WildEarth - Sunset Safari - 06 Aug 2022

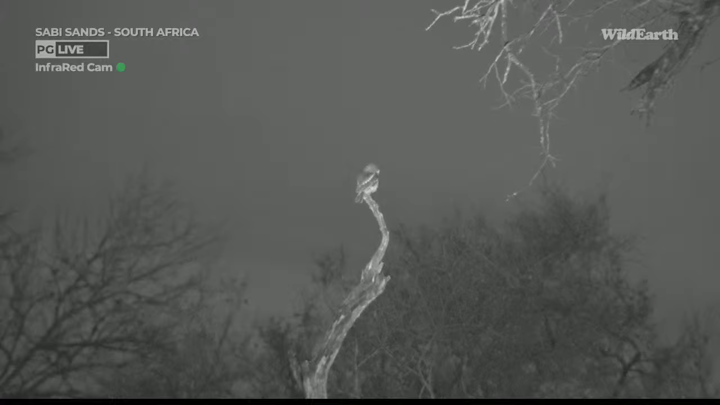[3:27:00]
I'm just going to try and get a look at the markings. I think that's a barred owlet. Pearl-spotted owl has got two sort of dots on the back of his head, which is a sort of an anti-predation thing where potentially something sneaking up behind it, it thinks that there are eyes there.
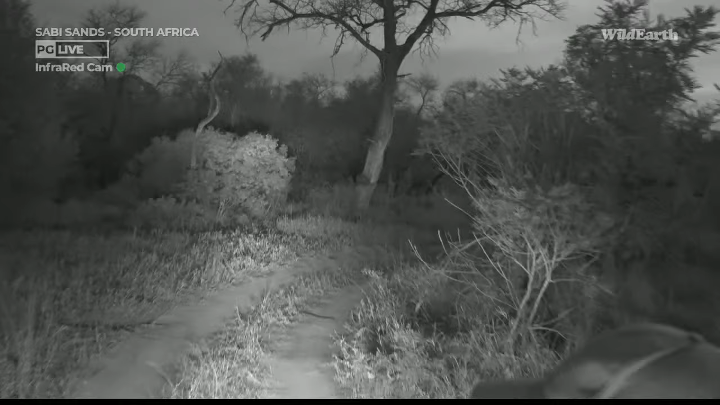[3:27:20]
But no, he flew off, but I'm pretty sure that was a barred owlet. Very nice to see him. Yeah, I'll just see if he flew up the road anyway, otherwise I'll show you a picture quickly in the book.
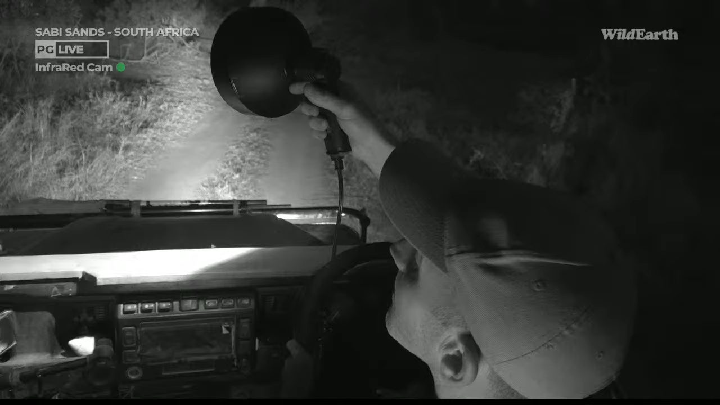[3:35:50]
Something small down there, and poor, I think it's going to be a bit far away for your camera.
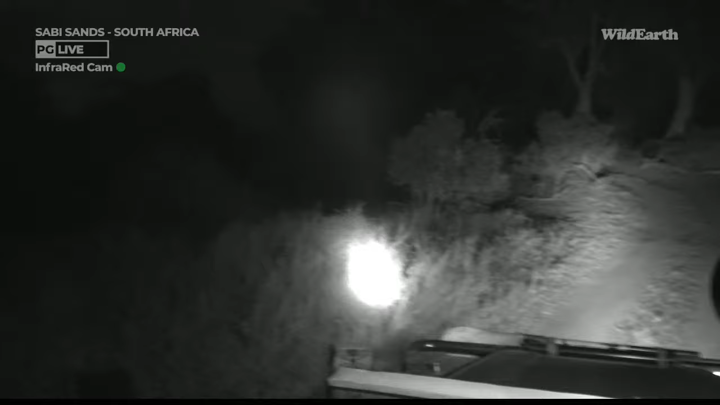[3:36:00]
I think it's gone now. It was something small, it may be a genet or something, but I can't see the eyes anymore. Maybe let's try a bit further up. scrub hair. I think if we get to the dam wall, if you guys are still with me, then I will try and show you that constellation on some software that I've got with me.